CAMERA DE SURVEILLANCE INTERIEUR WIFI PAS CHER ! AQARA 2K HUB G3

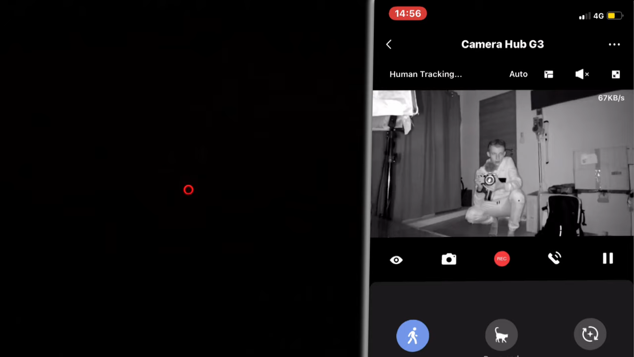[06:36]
la caméra est bien activée et donc là maintenant je regarde est-ce que
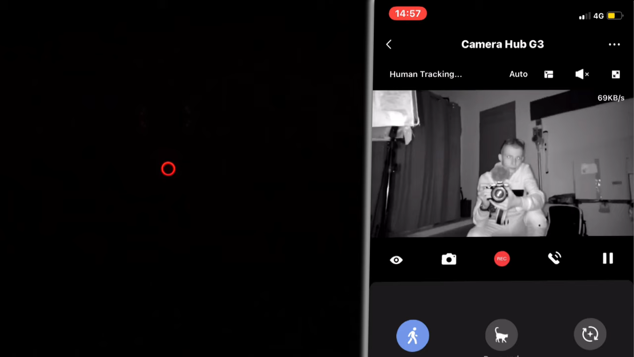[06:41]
alors est-ce que c'est activé ou pas oui en effet c'est activé ah ouais il le fait il le fait
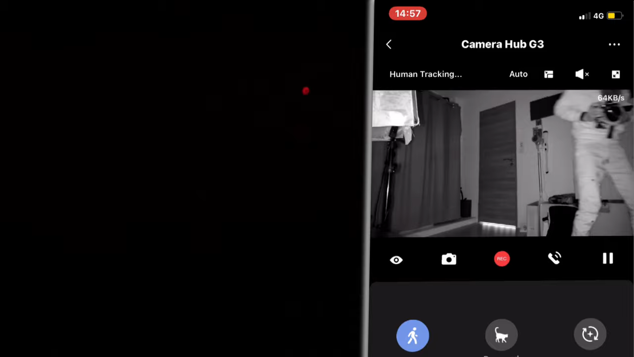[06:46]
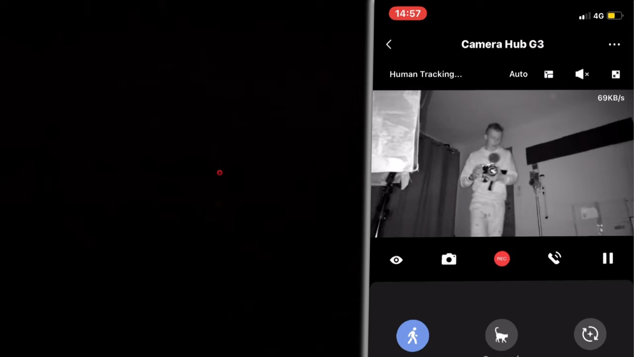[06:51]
il le fait bien parce que la pièce est vraiment sombre comme tu le vois moi je ne vois pas grand chose
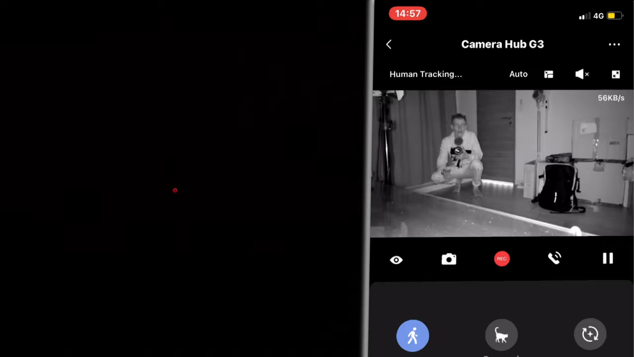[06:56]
donc là je vais me baisser j'ai l'impression que ça me suit bien bon après le but c'est soit de faire peur soit sinon s'il y a quelqu'un dans la pièce les enfants et tout au moins tu sais que
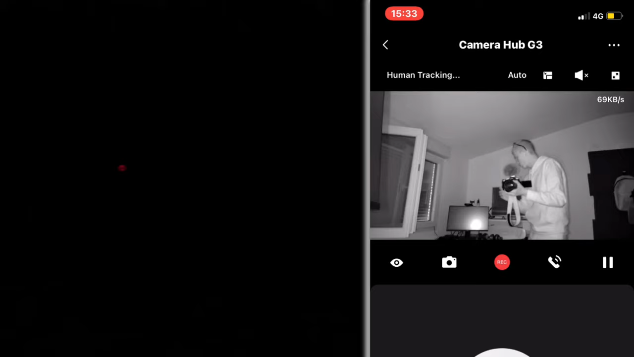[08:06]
et en effet elle me suit bien donc si je me mets là bas même en infra aucune difficulté je me baisse un peu
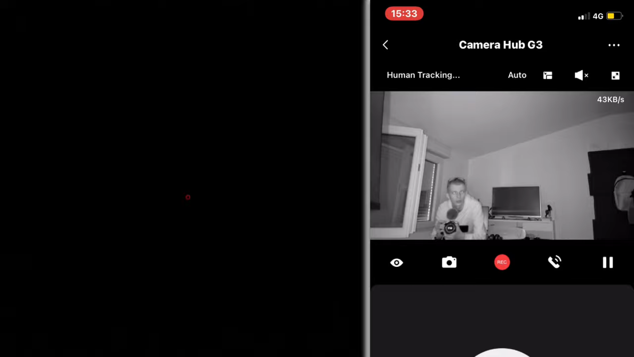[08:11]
ouais elle se baisse là je me lève nickel franchement c'est propre n'hésitez pas à me dire ce que vous en pensez alors là je vais me casser la gueule parce que je ne vois absolument rien
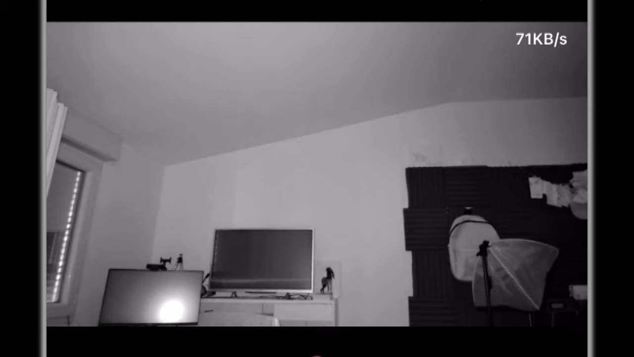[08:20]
ah là elle ne m'a pas suivi
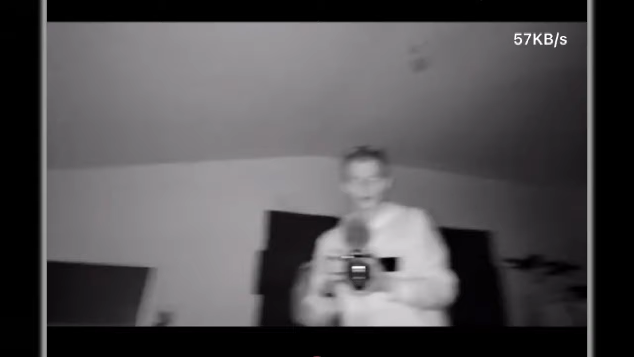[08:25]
là là elle ne m'a pas suivi attends oh je suis là voilà alors si tu vas un peu vite voilà
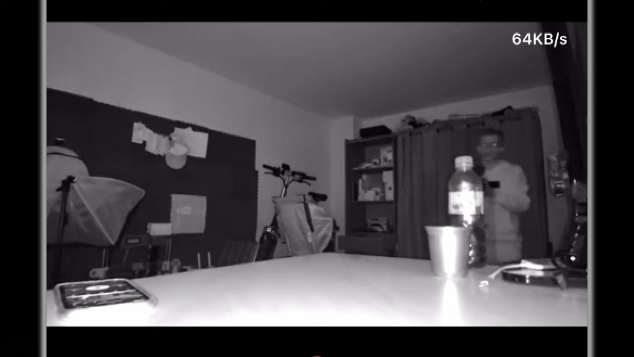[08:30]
nickel
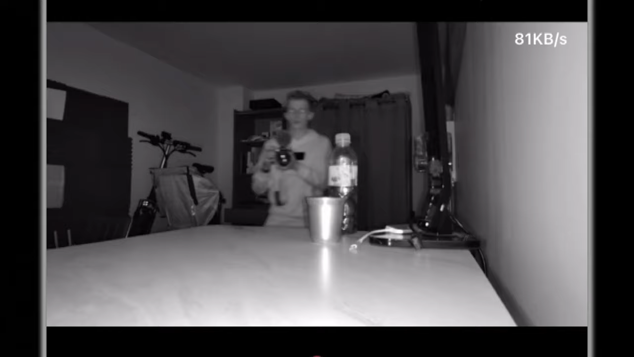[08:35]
donc là elle me voit bien donc une fois par contre qu'elle t'a dans le dans le viseur tu vois là je vais un peu vite ouais non c'est bon